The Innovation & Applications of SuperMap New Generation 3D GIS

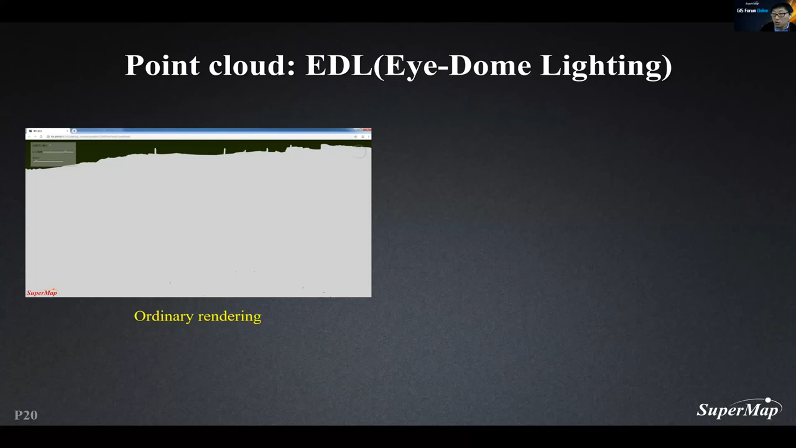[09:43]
because it's difficult to recognize each feature under the normal render mode, and under the EDL mode, it obviously improves depth perception,
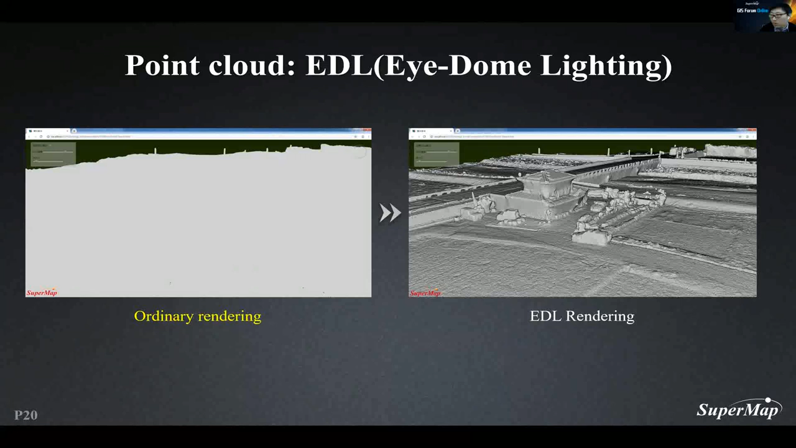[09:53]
thereby to achieve more interactive rendering. The MVT tile has been used widely in GIS this year.
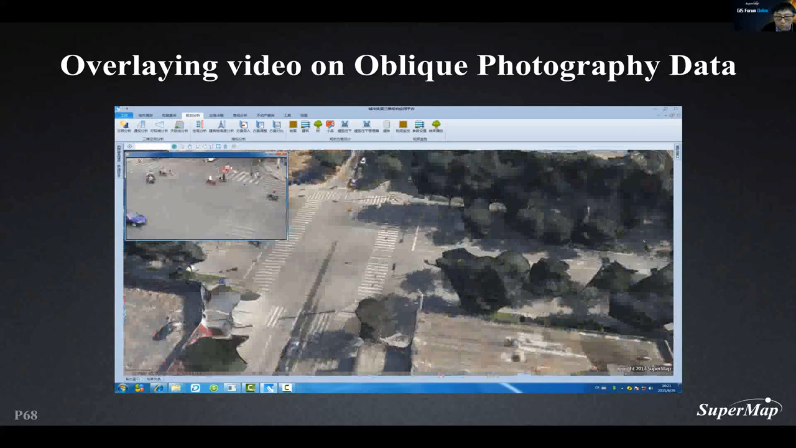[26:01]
as we can see in this picture, for better effective monitoring.